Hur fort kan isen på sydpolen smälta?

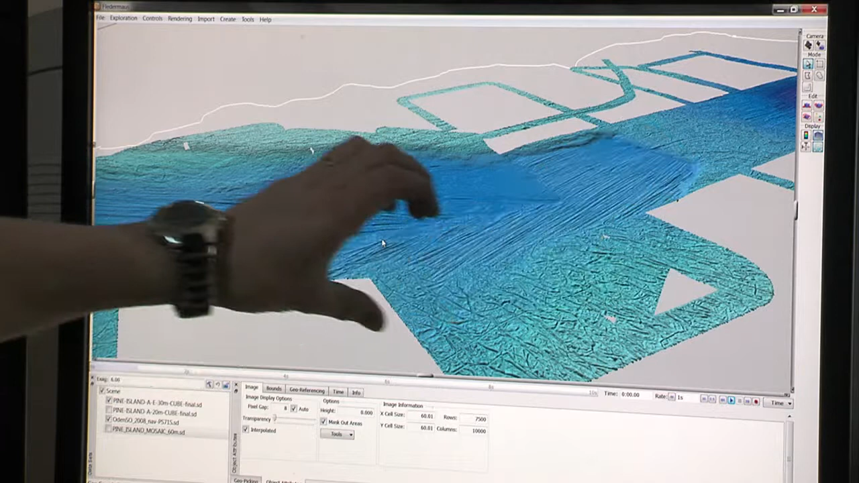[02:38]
I ett ännu tidigare skede har isen gått fram på det här sättet.
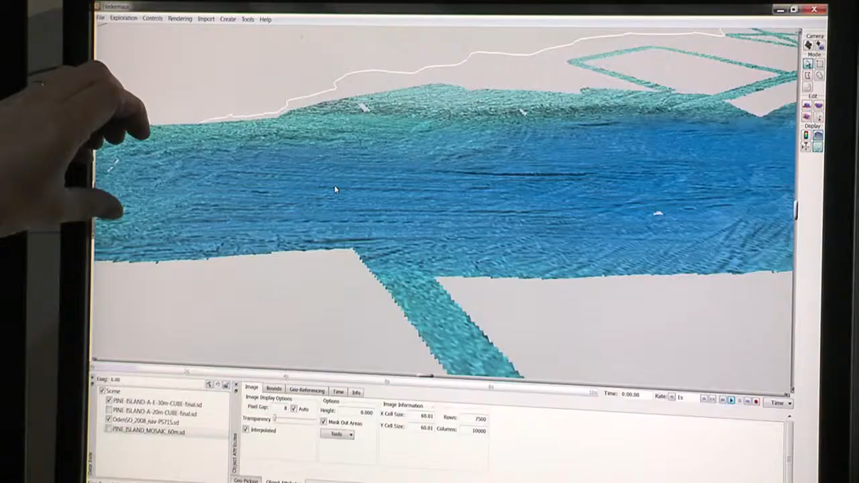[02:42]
Och här kan vi också se hur det har gjort ett väldigt dramatiskt uppbrott.
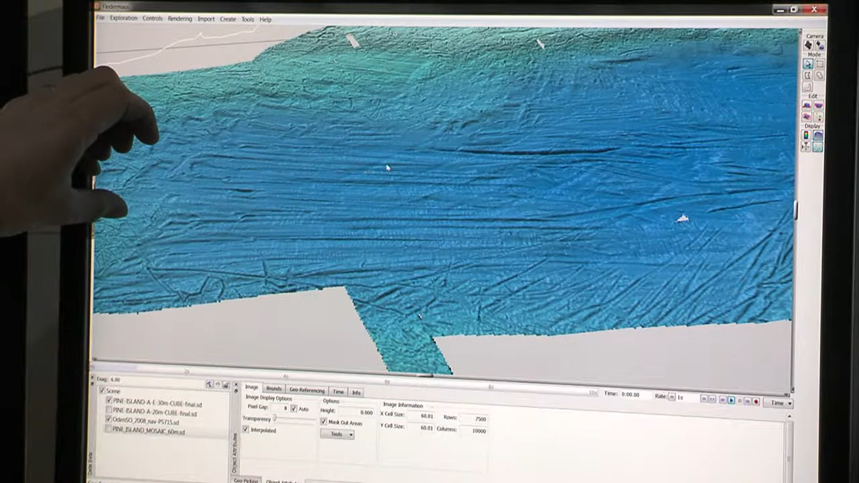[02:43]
Och det här kommer till det riktigt spännande då. Vi tror ju då att en ganska stor del av den här isströmmen
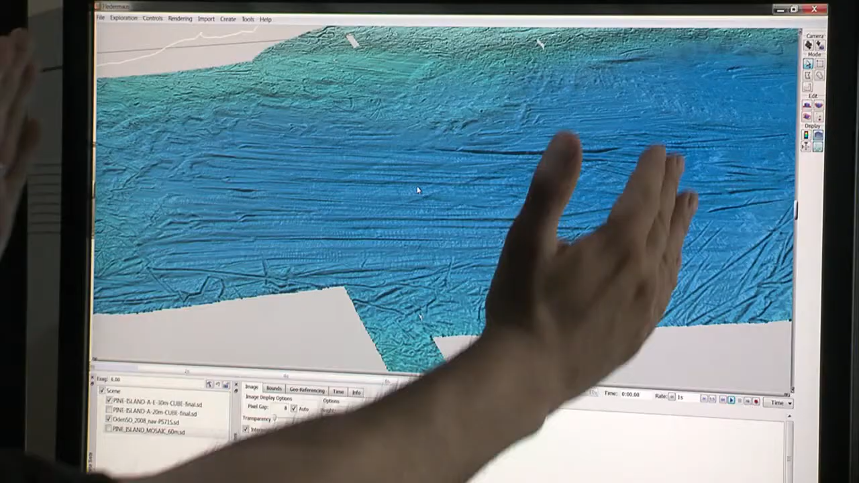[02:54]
har disintegrerat och brutits upp ganska fort.
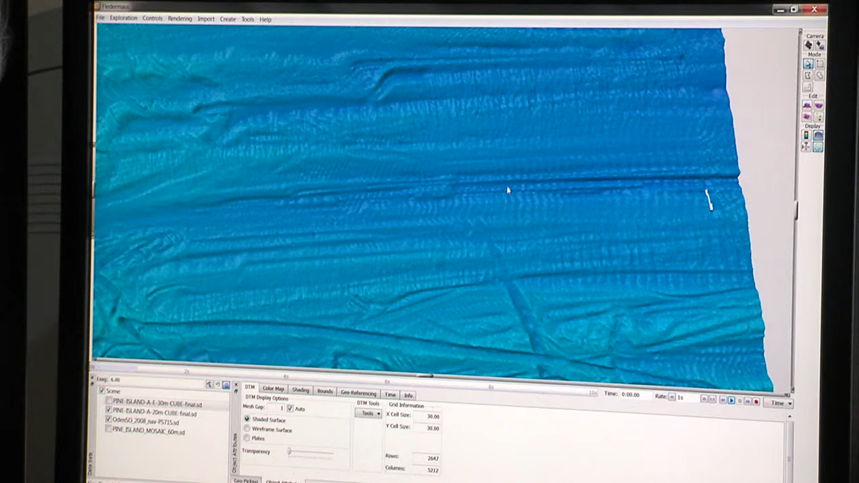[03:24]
Så här. Det är små, små, små ryggar.